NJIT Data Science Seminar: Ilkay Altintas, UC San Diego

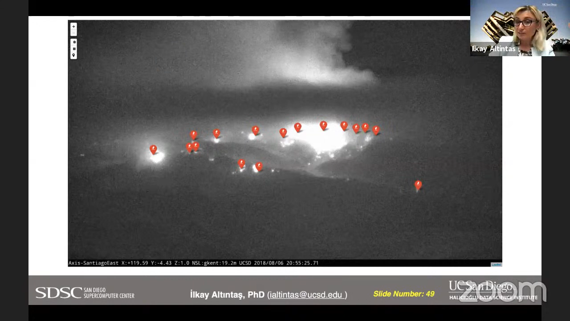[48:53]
And at night, you can definitely see the hot spots and convert that into a perimeter. Maybe even by one camera that you could use and geolocate where the fire front is.